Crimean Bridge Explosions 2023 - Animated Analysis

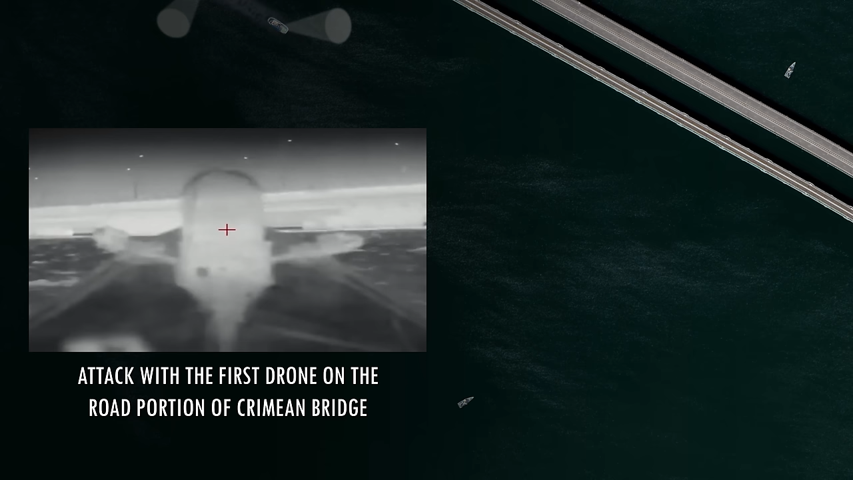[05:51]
In this case, Russians would use signal chambers with patrol boats and helicopters to find and destroy the drone before it fulfills its mission. After turning around, Sea Baby accelerates again, reaming right into the bridge support. The explosion rocks the structure, damaging it.
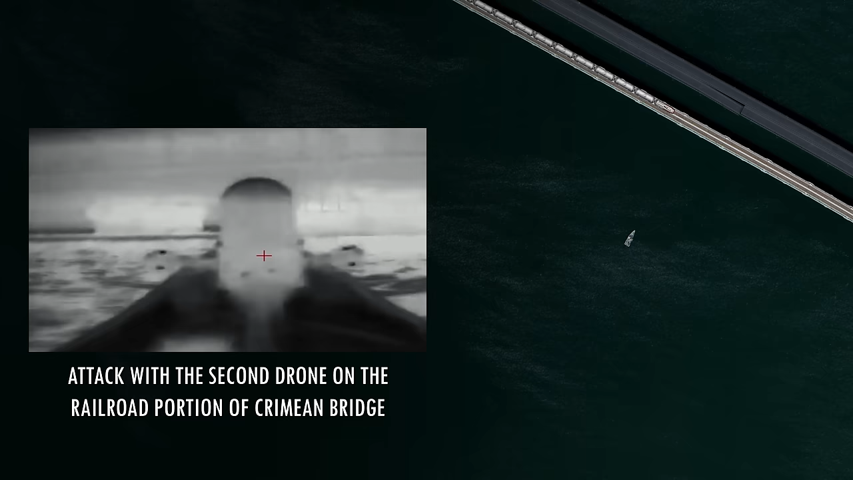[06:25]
train as it is likely empty as Russia delivers fuel to Crimea for their armed forces.
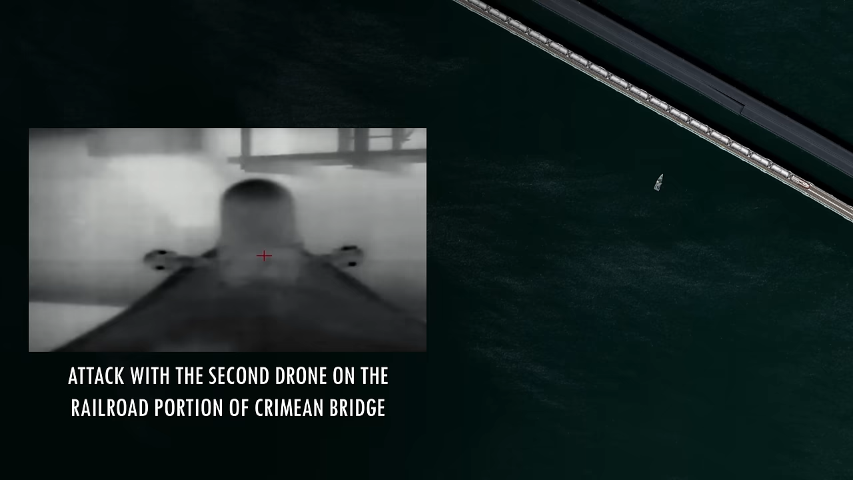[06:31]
The drone also accelerates and hits the railway bridge support, causing another large explosion.